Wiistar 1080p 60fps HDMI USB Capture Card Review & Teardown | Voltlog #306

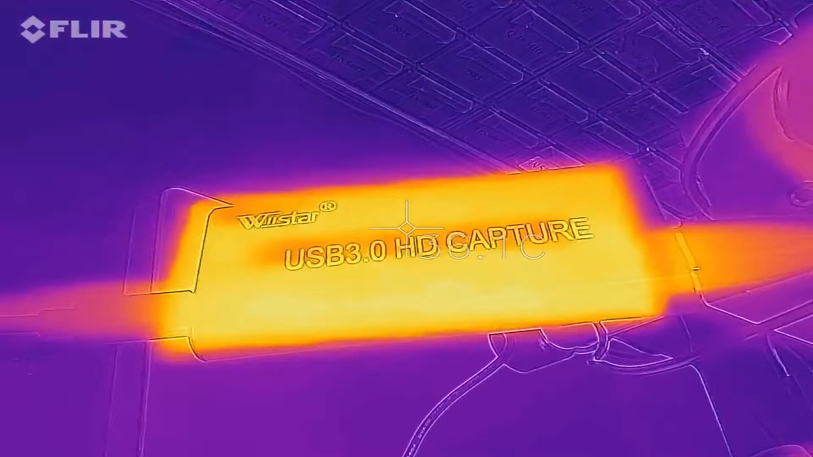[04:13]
I've noticed the capture card is getting slightly warm after longer usage but it's nothing to worry about,
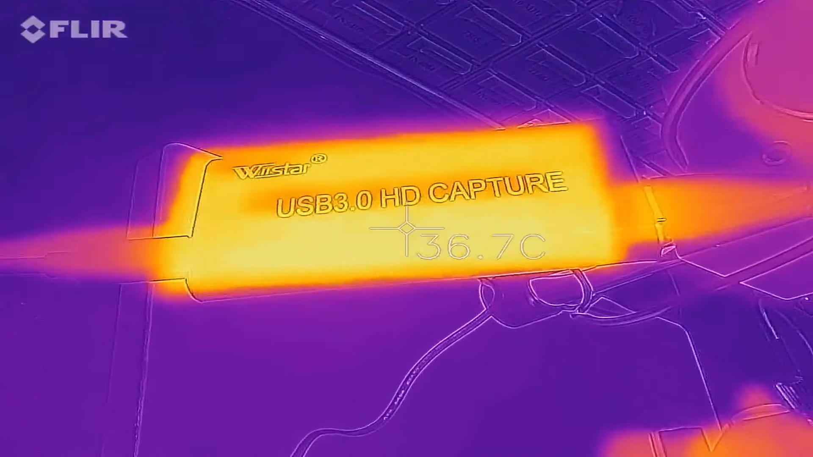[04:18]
On screen: spot 36.7°C
it's about 37 degrees celsius as shown by my FLIR thermal camera.
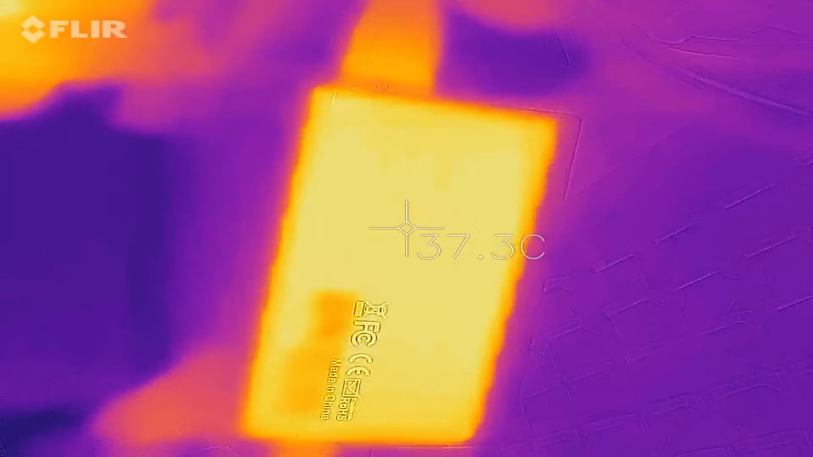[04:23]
On screen: spot 37.3°C
The case is aluminium so it's just helping dissipate that heat away. Another thing I wanted to check with this capture card is to compare the quality of the image versus let's say the SD card recording on the microscope camera itself.